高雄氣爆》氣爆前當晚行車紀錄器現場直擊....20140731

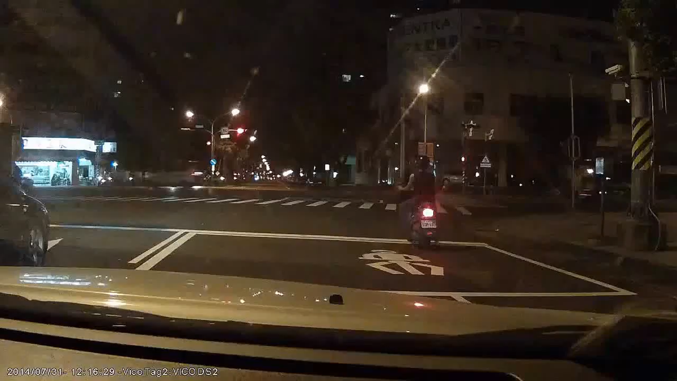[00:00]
對啦,真的,我老婆,感謝我老婆你好嗎?怎麼樣?撞到喔欸,沒有前面喔,爆炸爆炸旁邊,旁邊先走,先走瓦斯,瓦斯爆炸瓦斯爆炸,瓦斯爆炸先繞回去先繞過去,
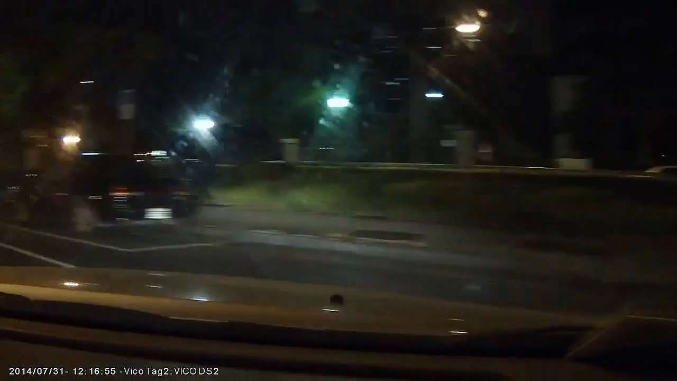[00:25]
不要不要這整個瓦斯爆炸嚇死我了
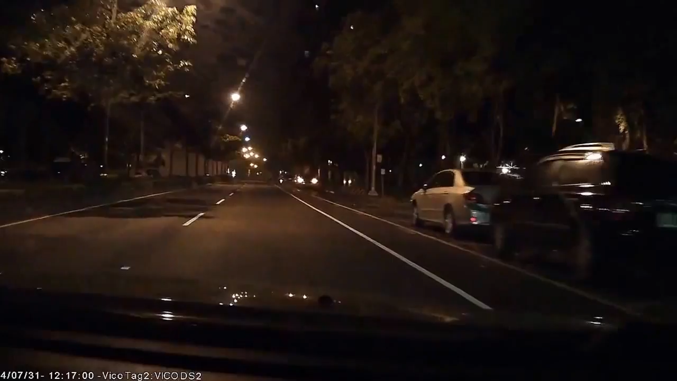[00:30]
繞右手邊出去好了這邊也有對,他從那個管線應該是在那裡東台那裡東台那裡複雜這裡有樓桶這邊,這邊這邊,冒火冒火很危險
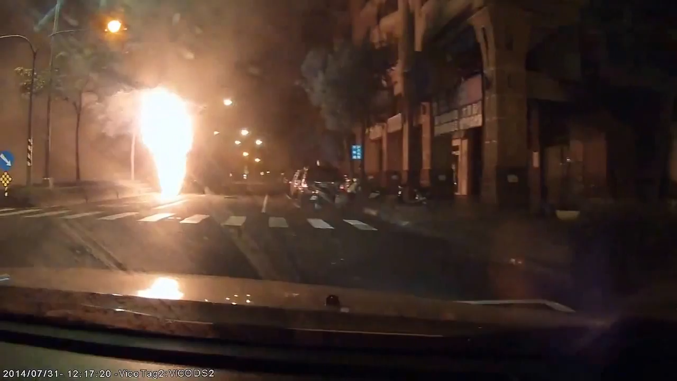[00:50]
沒有你,我到了我到了我們東台那裡趕快,趕快,先走你東台那裡不要停太久
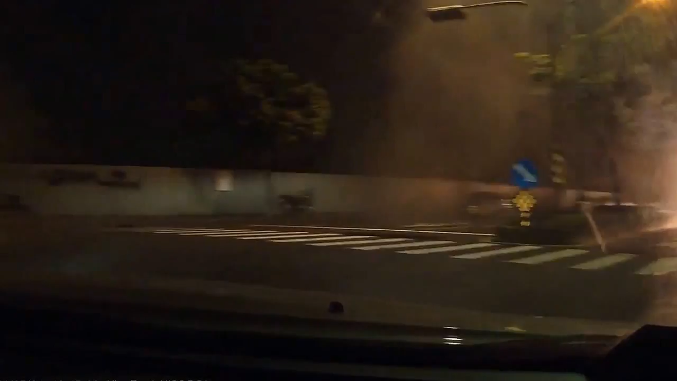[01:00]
趕快東台那裡走,都漏了還在冒煙還在冒煙還在冒煙前面就是打局前面就是打局
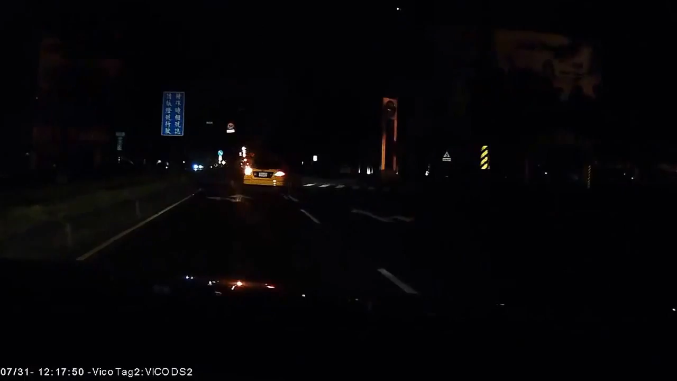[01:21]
左轉左轉
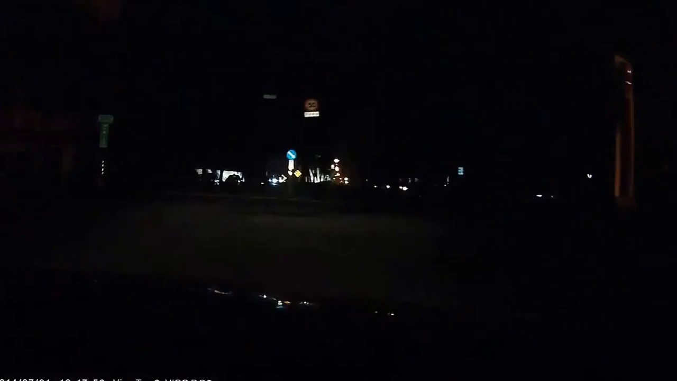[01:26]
左轉左轉左轉沒有,我們最好停旁邊沒有,左轉
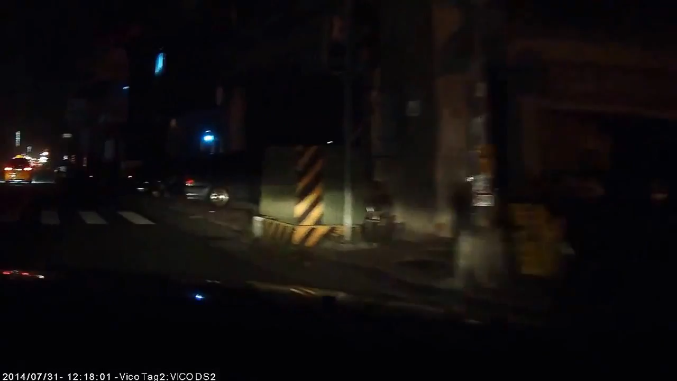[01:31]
先離開這邊,這邊就是危險地區危險地區這裡這裡這邊不行,這邊也有煙爆小心趕快走趕快走趕快走趕快走趕快走趕快走不是,只是走趕快走